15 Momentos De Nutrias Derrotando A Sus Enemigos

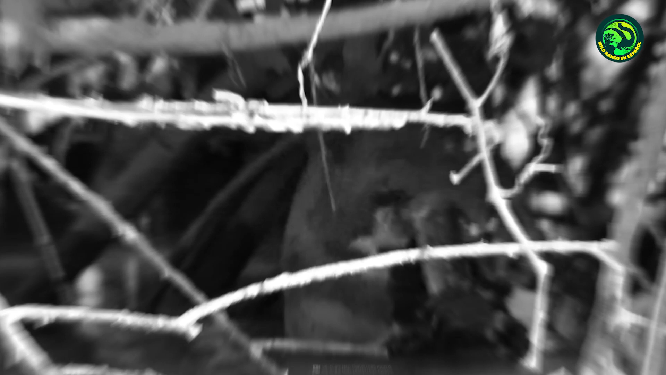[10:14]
Parcialmente oculta detrás del bosque, esta nutria es captada en la grabación disfrutando de una anguila recién capturada.